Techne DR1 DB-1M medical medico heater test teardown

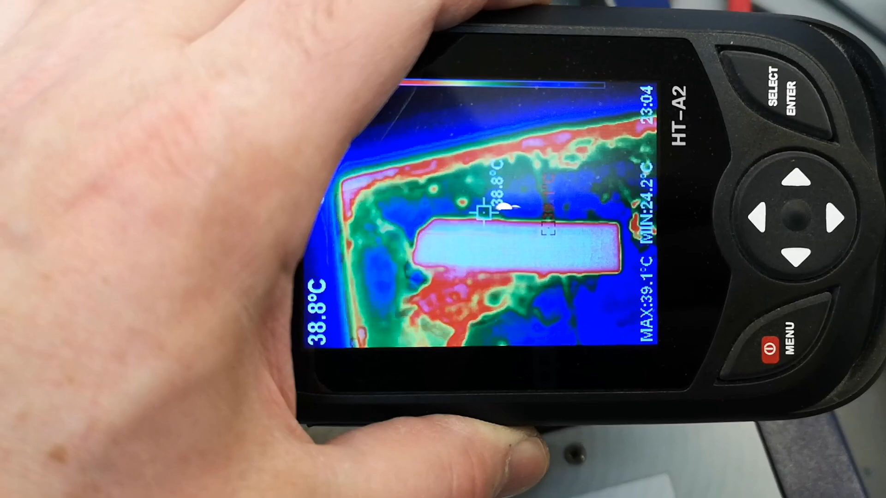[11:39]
On screen: spot 38.8°C, max 39.1°C, min 24.2°C
piece of paper and see the due to the reflections
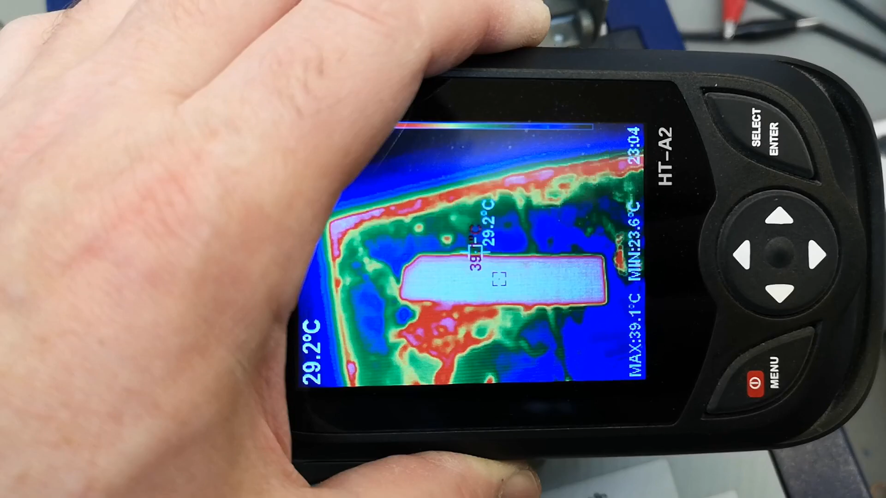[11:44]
On screen: spot 29.2°C, max 39.1°C, min 23.6°C
I cannot measure the temperature
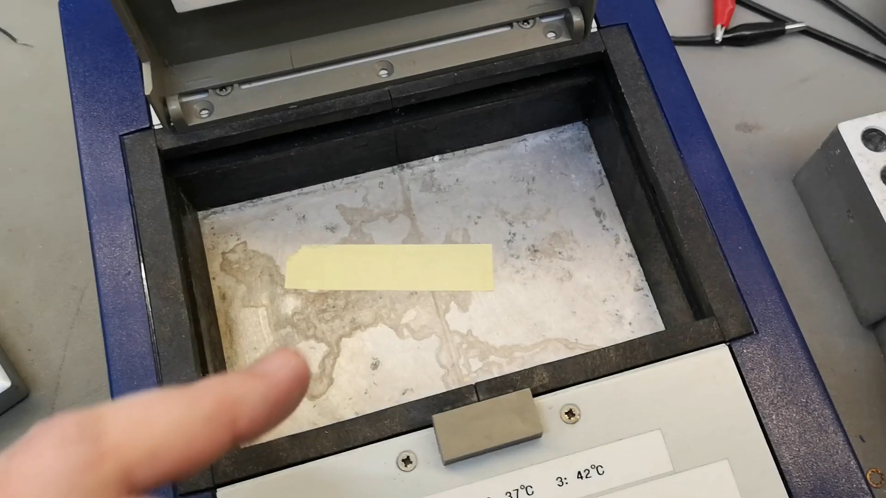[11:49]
on the aluminium and that is acts exactly what I
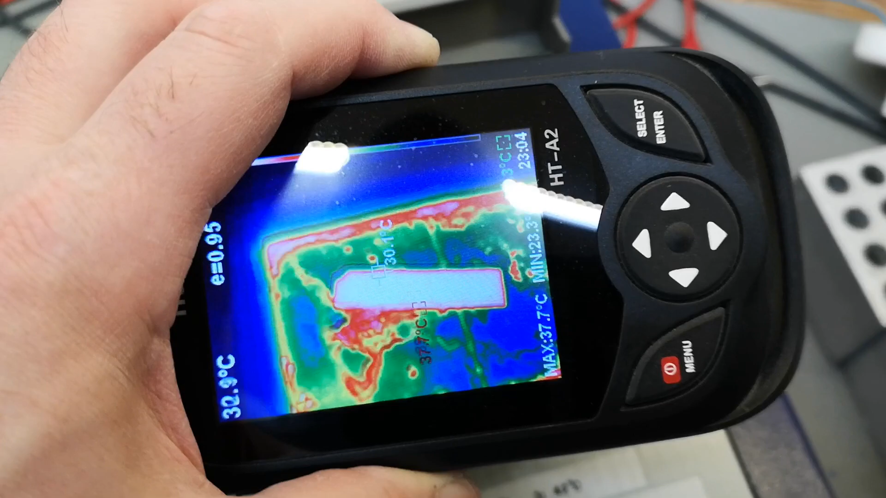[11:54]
On screen: max 37.7°C
imagine then that is why I put this piece of paper so I
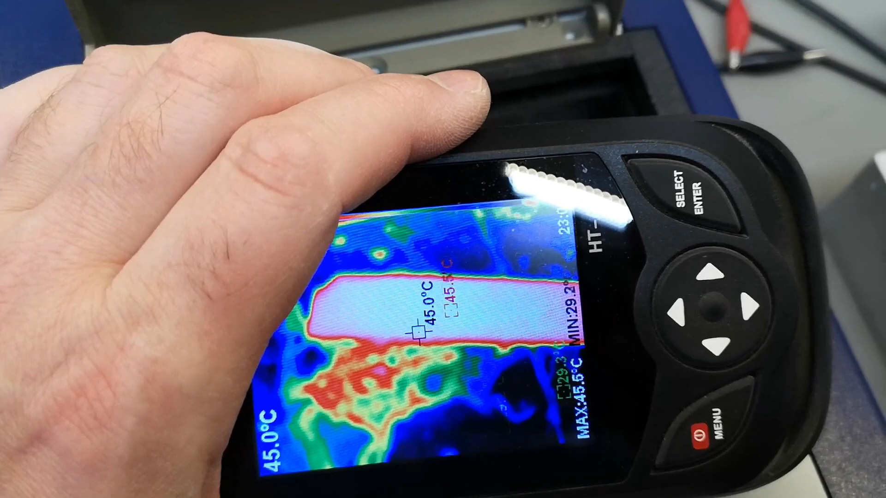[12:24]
On screen: spot 45.0°C
with this massive heating element it will overshoot a little bit but
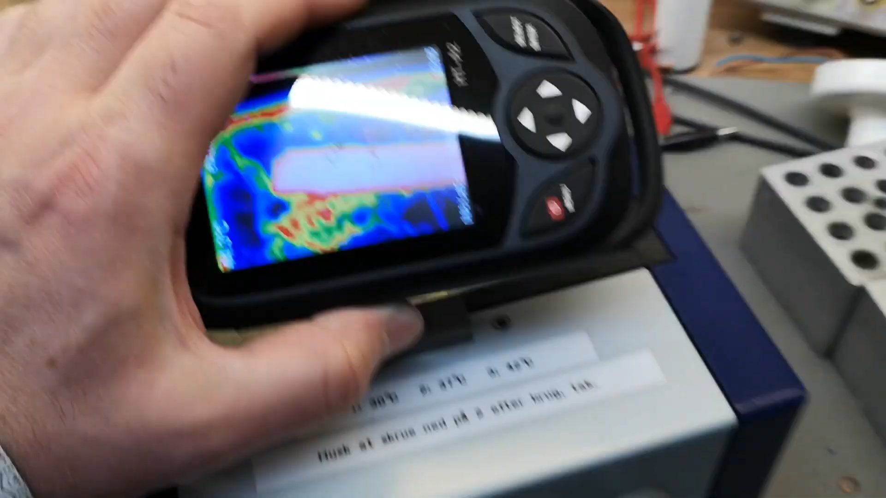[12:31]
definitely it is working and it is responding to the to the set points exactly as it should so yeah